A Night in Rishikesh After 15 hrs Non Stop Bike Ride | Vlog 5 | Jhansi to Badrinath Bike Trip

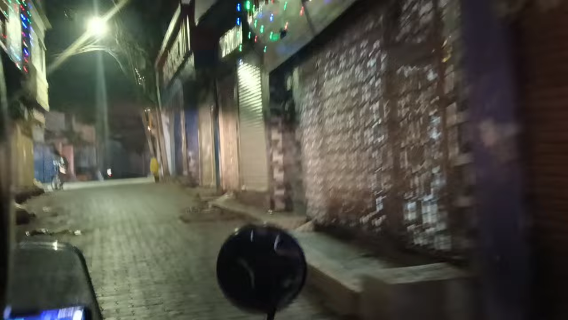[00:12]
दुबाई दिवाली के तुरंत बाद ही हम निकल आये हैं अपनी बद्रिनार
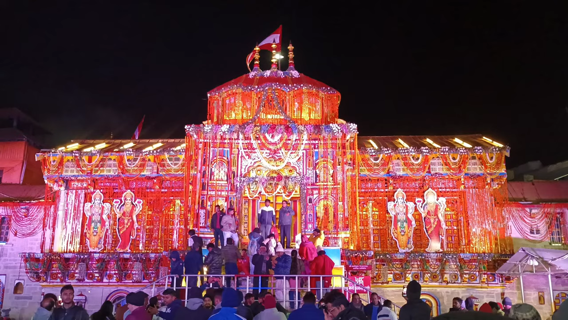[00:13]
ट्रिप पर तुगी 18 नवंबर को बद्रिनार मंदर बंद होने वाला था इसलिए हम 15
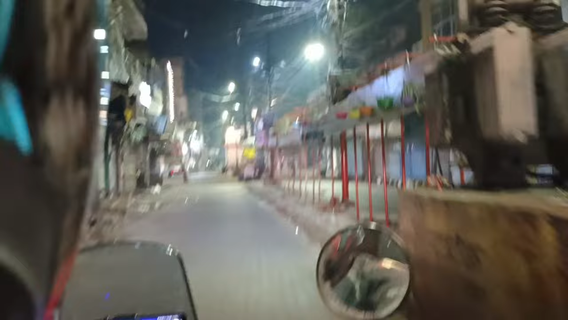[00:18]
नवंबर को ही अपने शहर जहासी से निकल आते
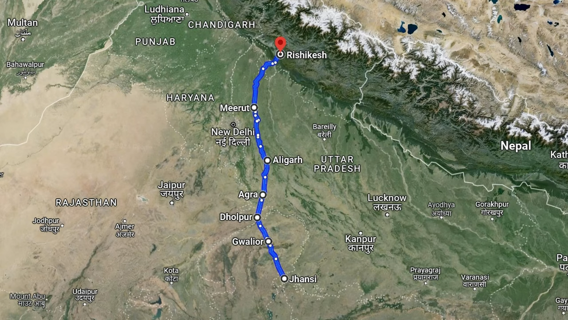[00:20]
हैं और पूरे 660 किलोमेटर नौन स्टॉप बाइक चलाने
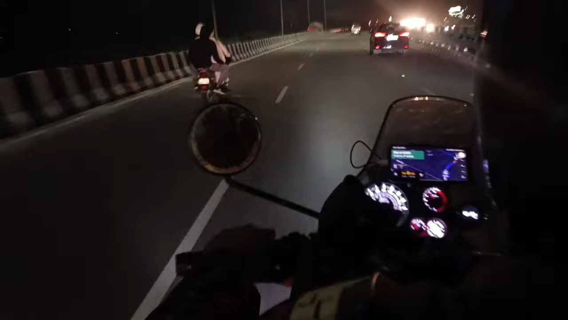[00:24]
के � तरह बाद हम पौँज जाते हैं रिषी केश हमें पहुचने में लग बाग 12 से 14
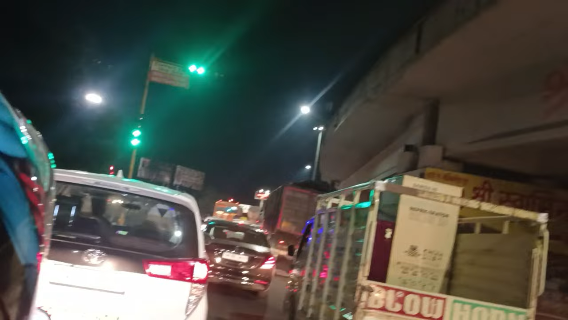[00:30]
घंते लग जाते हैं ऐसे अधर आपने हमारे पैले मेल व्लक्स देखे हैं तो फो पता होगाARK कितने ड्राफिक का सामना